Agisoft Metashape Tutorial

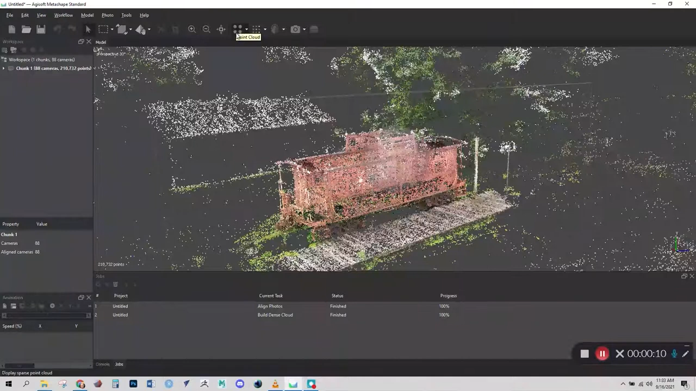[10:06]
So what we need to do is click on the option to the right, which is the dense cloud. And we can see the result here. And we really don't need the tree parts that are here.
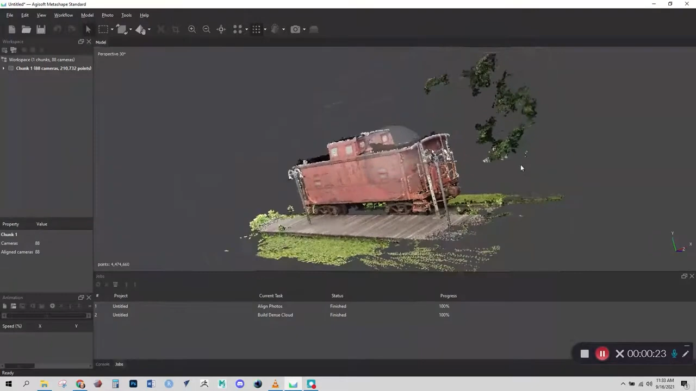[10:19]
So we're going to go ahead and get rid of those before we create our mesh. And we'll get rid of some of these pieces of grass that are hanging out in space too. There are different selection tools that you can use up here. The rectangular selection, we'll go ahead and just try that out. So you can see how that works. We'll select some of these parts of the tree and just push the delete key on the keyboard. And actually we might be able to use that tool for all of those problems there. Whoops. And get rid of that little bit of grass that is hanging on space.
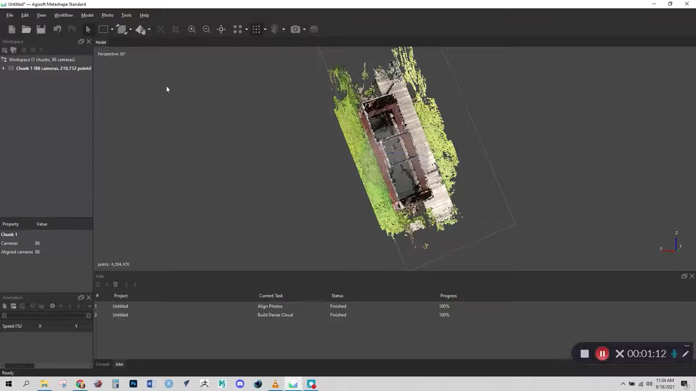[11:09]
It just looks like a cursor. And let's go to the top view and see if we can find any other pieces that are kind of hanging off in space that we don't need. And I think we can get rid of that as well. Let me just show you a different tool. We'll go to the freeform selection. And this is nice for just getting into areas that are not shaped in
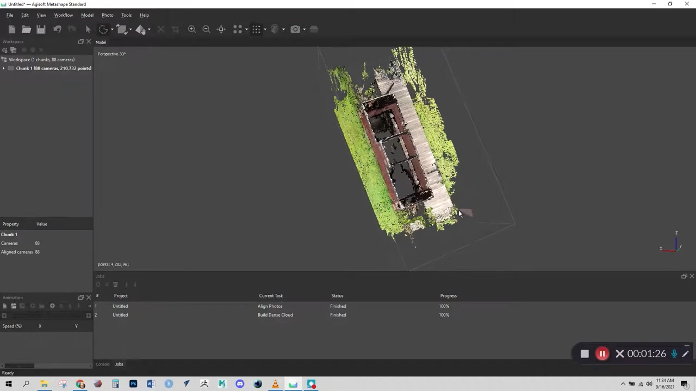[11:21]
quite a rectangular way like that other option. We'll just get rid of this bit of grass here. And let's look at this vantage point. I don't see any other big problems.